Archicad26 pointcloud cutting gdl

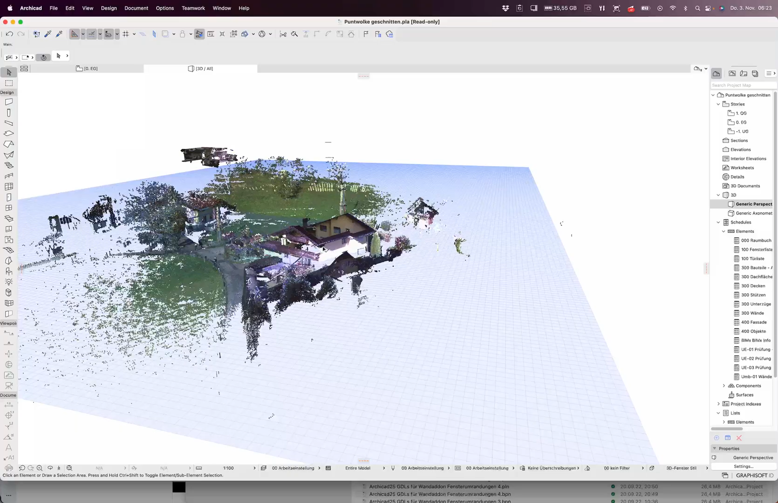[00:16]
here I have a normal point cloud of one of houses here in the near of Salzburg
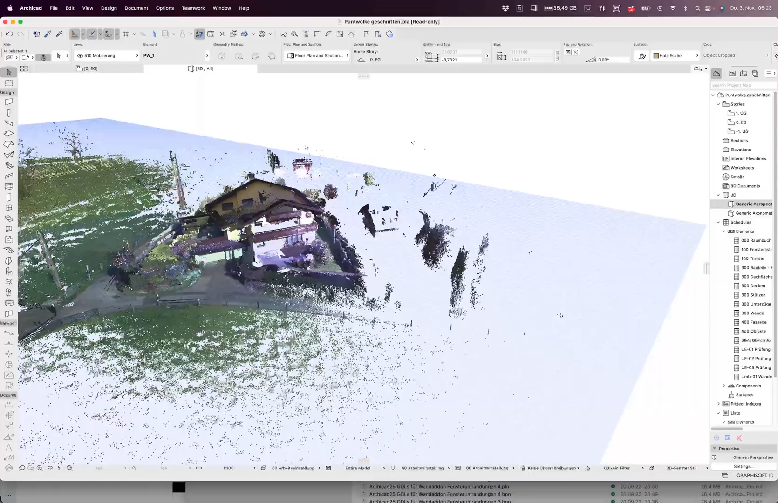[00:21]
I made this point cloud with a Leica BLK and I
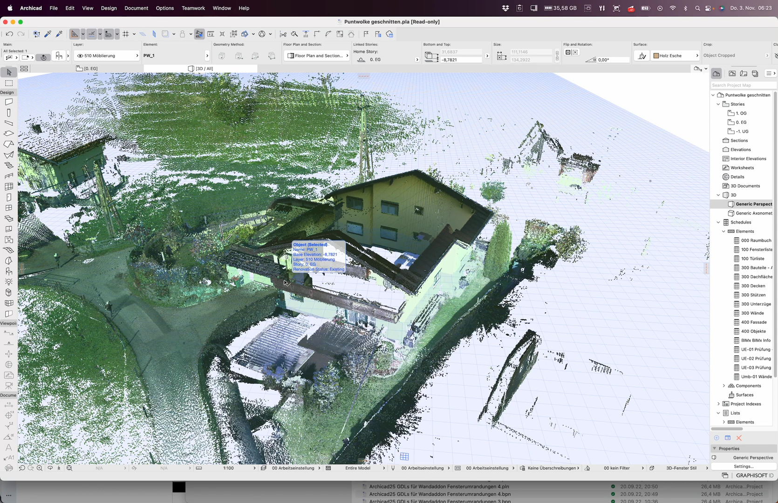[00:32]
didn't register it I made it in cloud compare and you see it's it's
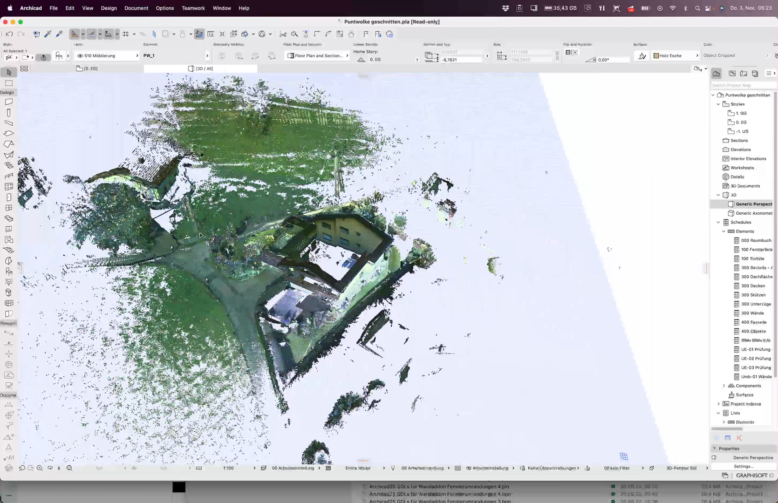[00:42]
very it goes very far around and so I thought it would be a good idea to
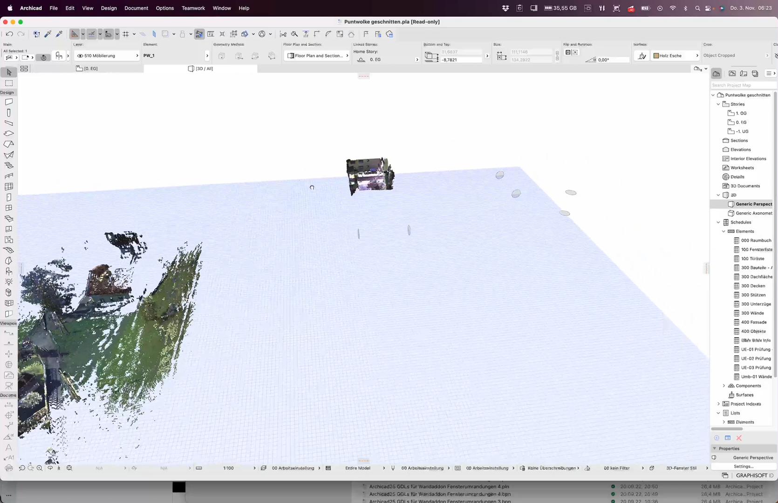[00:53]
make a GDL which can cut this thing directly
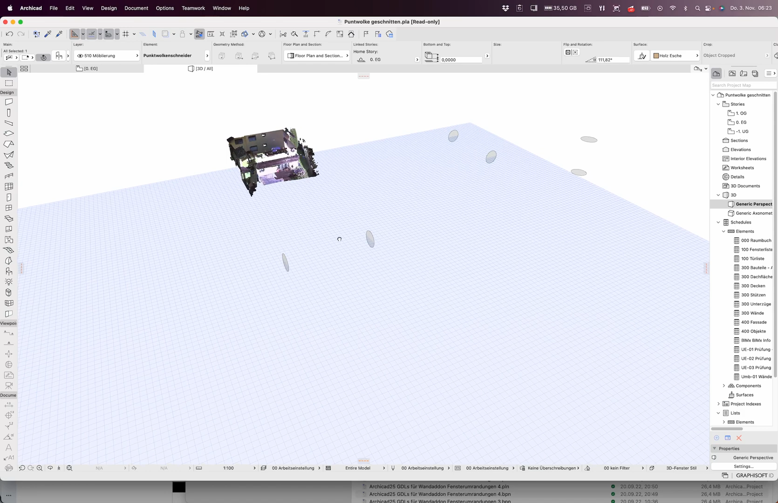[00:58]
here it's the same point cloud but you have the options I did it with reason
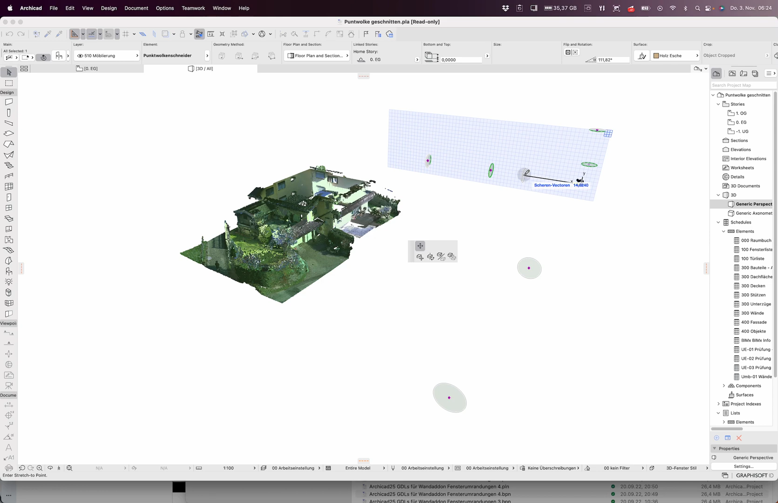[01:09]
out there where you can cut out
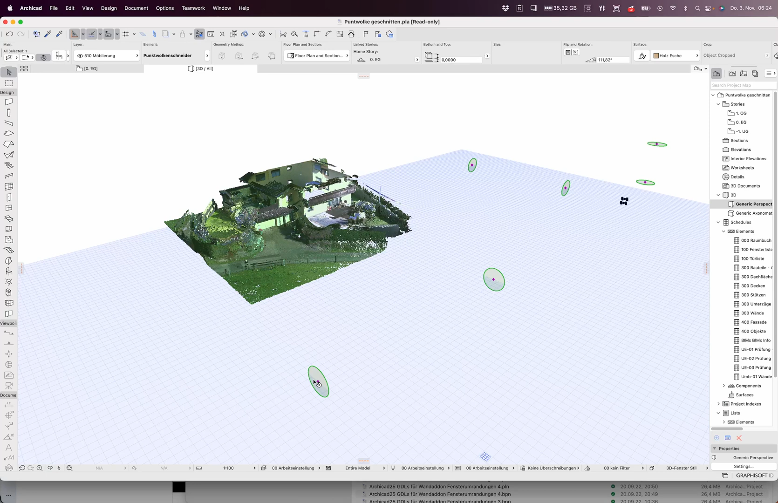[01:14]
for a better control so if I take this point in
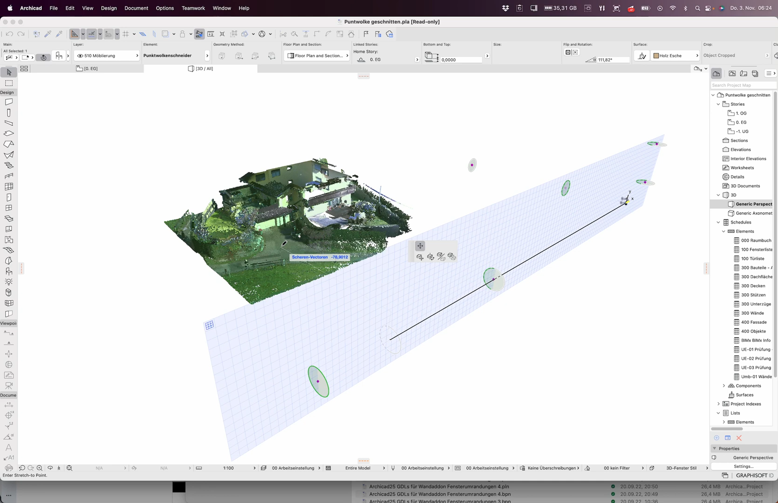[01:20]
my GDL you can simply click on one of the points and you get a better view of
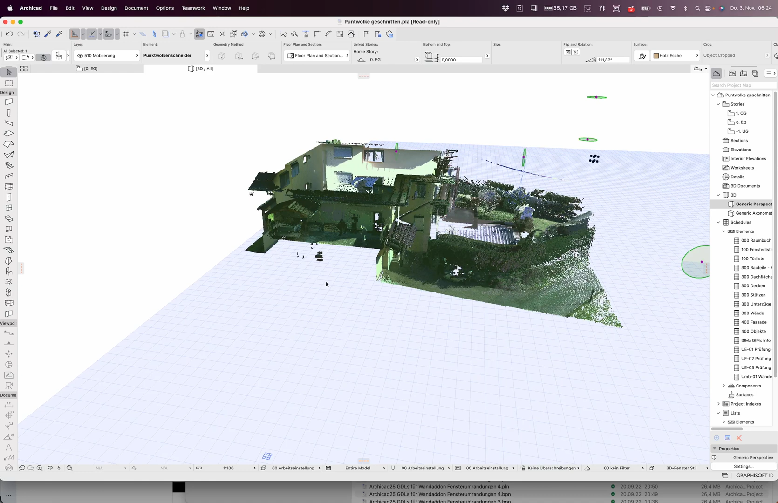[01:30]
it and if
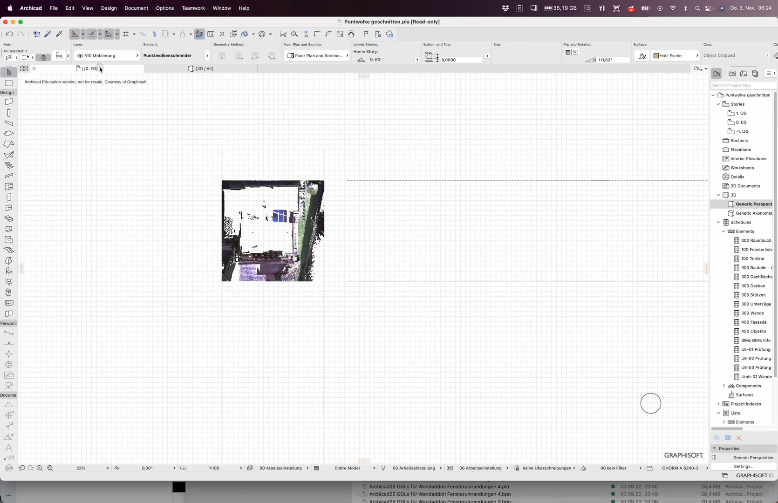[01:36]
you have to control the angle I just click on it and rotate it move
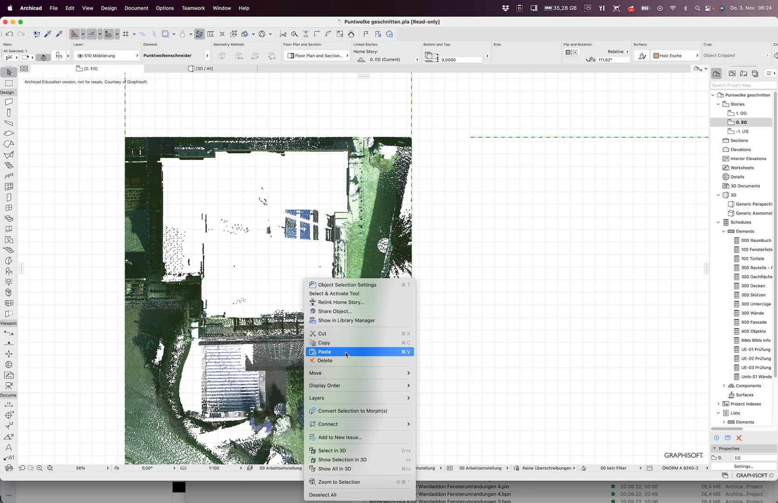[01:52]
I'm not used to the shortcuts in the english version so if you have to adjust it to a model you can do it
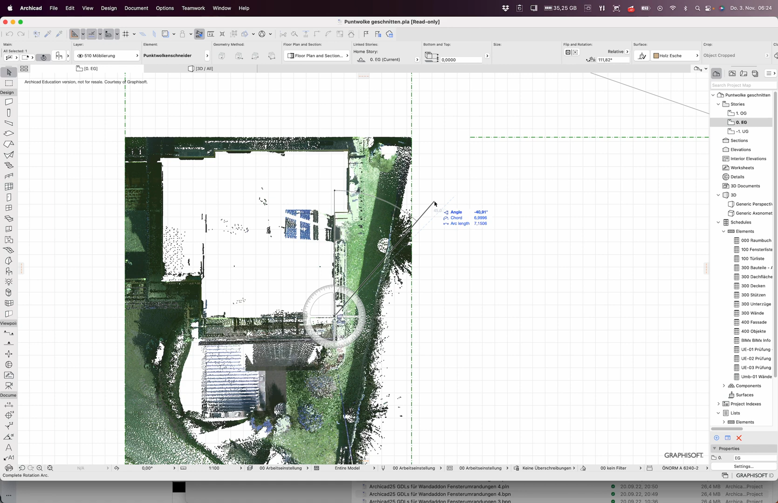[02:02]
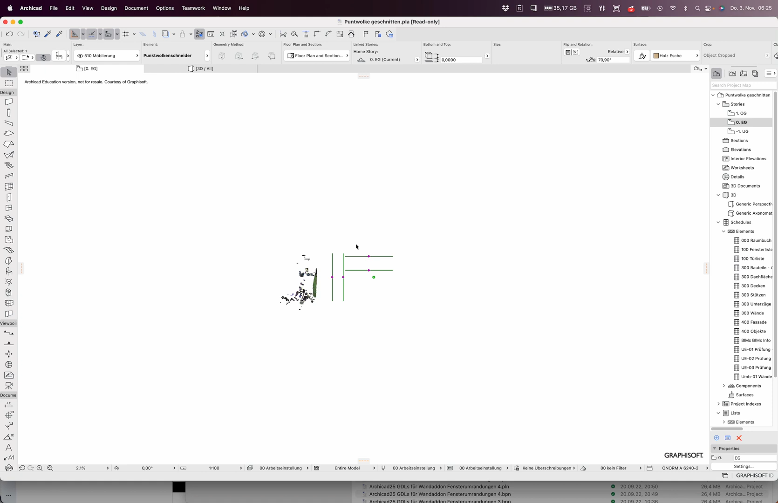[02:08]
it's still there you just have to
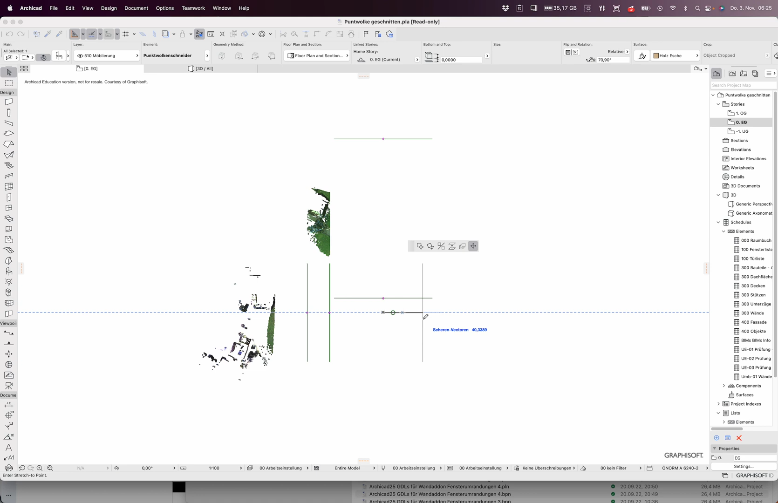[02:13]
to look where it's now in within the GDL but the cutting
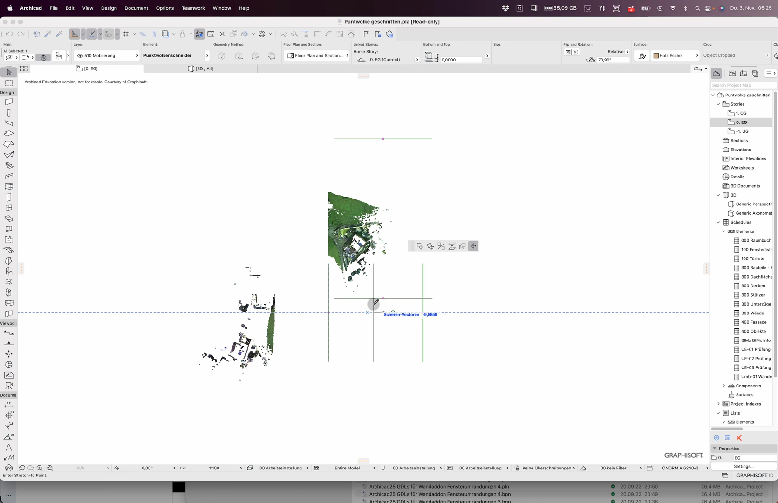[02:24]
points here you just have to adjust them they are orthogonal after
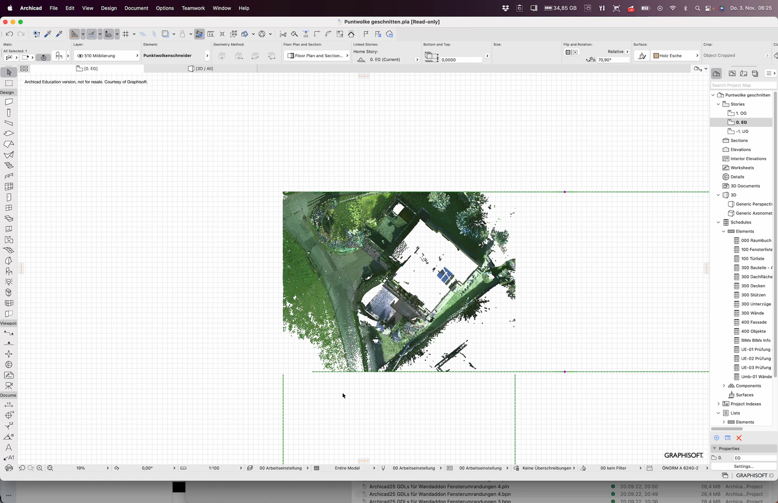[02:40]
changing the angle in the ground floor so it's a very simple object
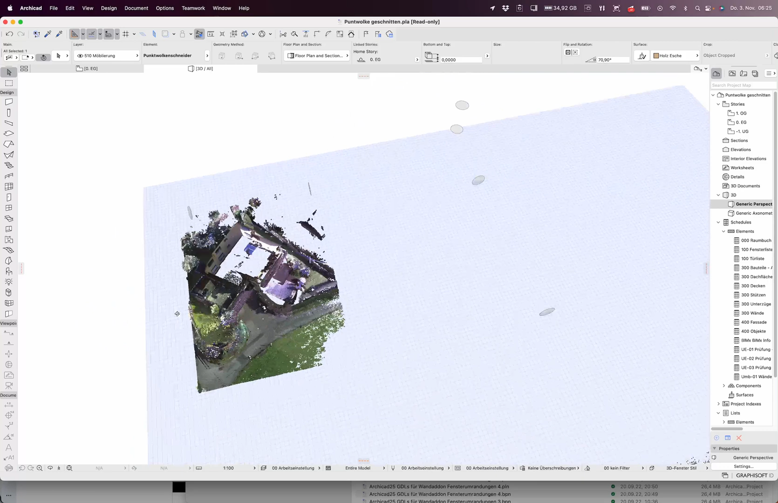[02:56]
and you see what's possible with it you can also adjust the height if you just want
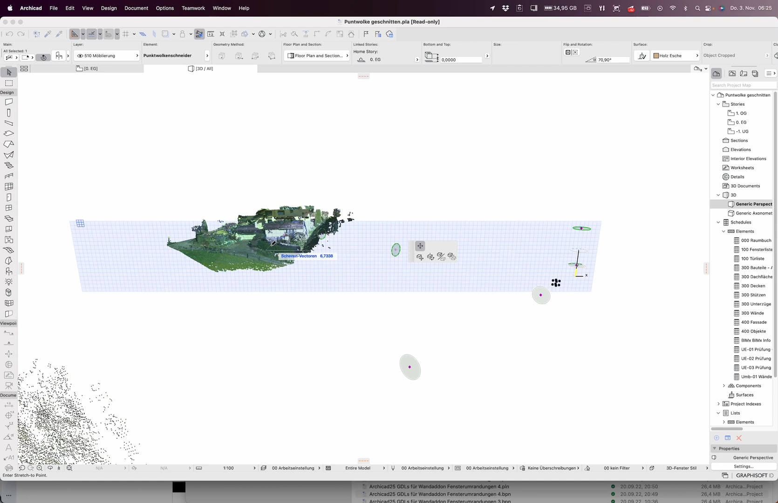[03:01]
to see it till this level here take this and
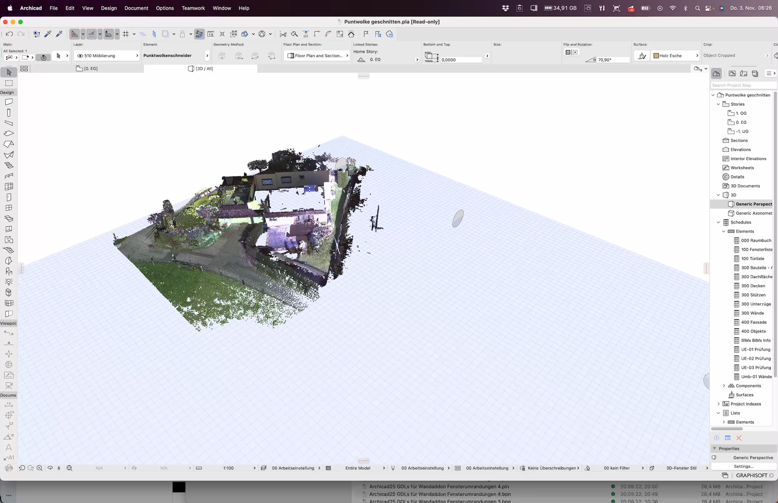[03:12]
you get it so it should be much easier to work with point clouds it's
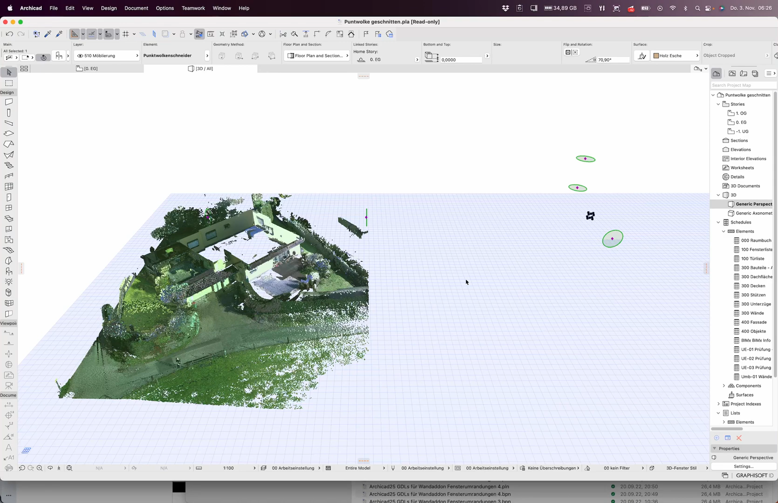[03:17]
in your models if you have one or if you can make one